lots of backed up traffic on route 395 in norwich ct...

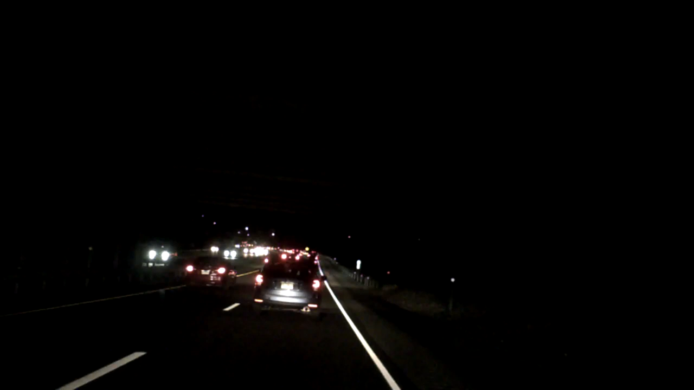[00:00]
All of a sudden we come around the corner on 395 South and right down to nothing. Both lanes I take it. Yeah, a ways up there too.
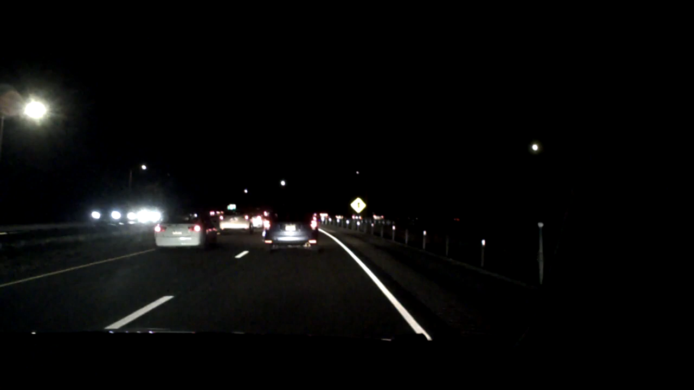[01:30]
And there's cars down there a ways too. So it's bringing in the two lanes from three. Go. Go, go. Come on. Come on.
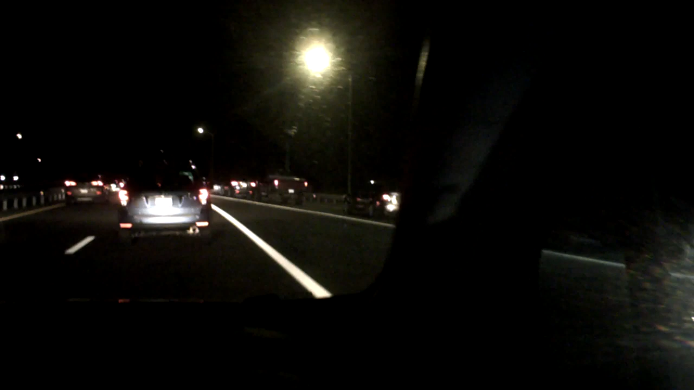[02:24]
Must be all the people that work at 5 o'clock, get out of work at 5. And then we see this traffic to the casino, actually, sort of a lot of traffic.